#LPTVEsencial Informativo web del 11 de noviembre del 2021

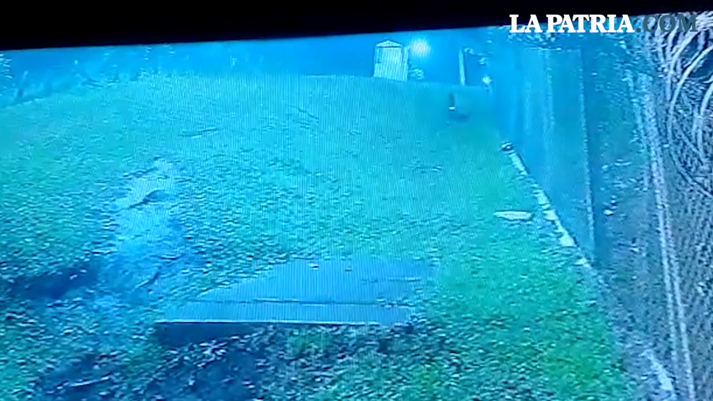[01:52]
Un Puma con color fue avistado en la noche de este miércoles por las cámaras del conjunto Sierra Bonita en el sector de Expoferias en Manizales. La administración del conjunto espera una visita de Corpo Caldas para saber cómo proceder, pues esperan una intervención rápida y que no haya un triste desenlace debido a que es un sector poblado y la gente por miedo puede hacerle daño.